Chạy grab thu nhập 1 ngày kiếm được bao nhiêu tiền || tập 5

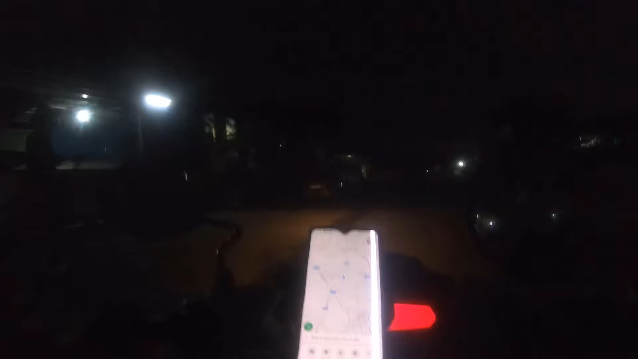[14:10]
Hóc Môn nha mọi người. 16 cây số, 162.000. Mình 131.
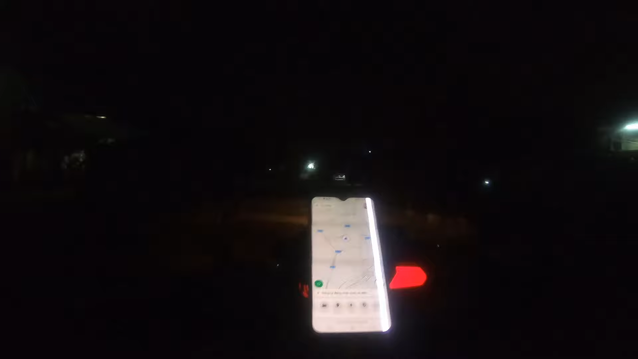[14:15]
Giờ quẹo ra cái đi hơi sâu rồi, quẹo ra là mới được. Tại em tưởng cái gì đó, thấy mới nhận cuốc thấy gọi liền luôn á.
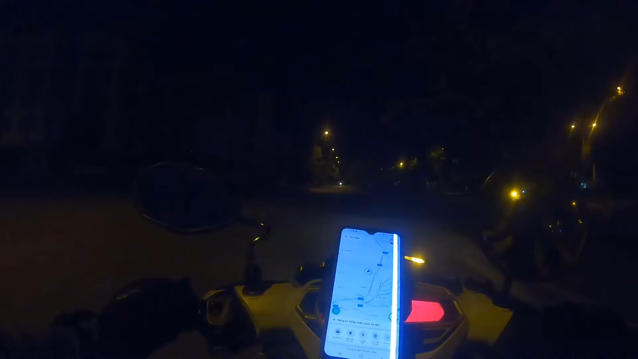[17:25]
Hôm nay cũng giờ này rồi đẩy xuống tỉnh lộ 10 luôn.
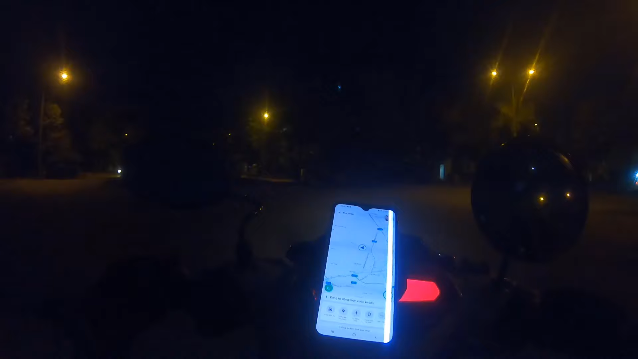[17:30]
Khu mà tái định cư Bổ Quan nè mọi người. Quải thiệt chứ. Giờ quay đầu ra luôn chứ làm gì nữa giờ.